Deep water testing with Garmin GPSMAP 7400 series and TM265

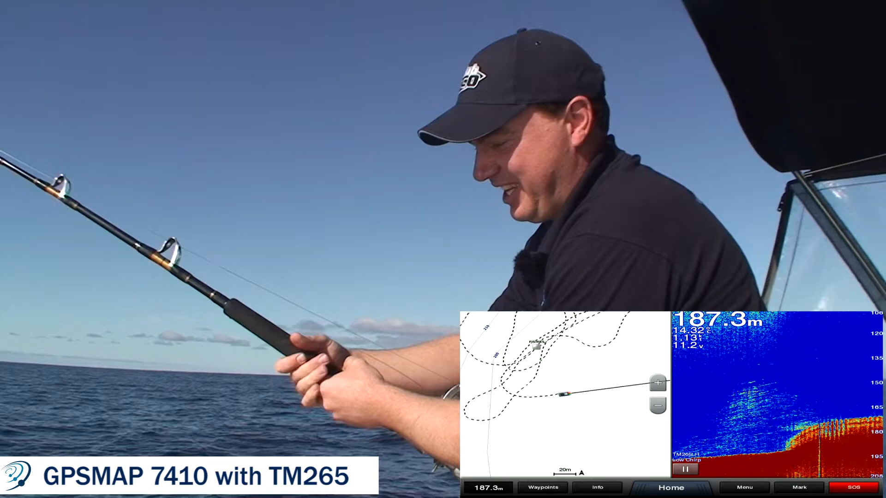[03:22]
On screen: depth 187.3 m
Saw that fish sign on the sounder and this is what it is. Teraki from 200 meters. Fell hooked. So we're hooked up again. Number three for the day. We're pretty happy this is all off the one spot that we saw on the sounder. And I can feel from the weight of this one it's going to be a bit bigger than the other two. Oh there it's fell hooked like the first one.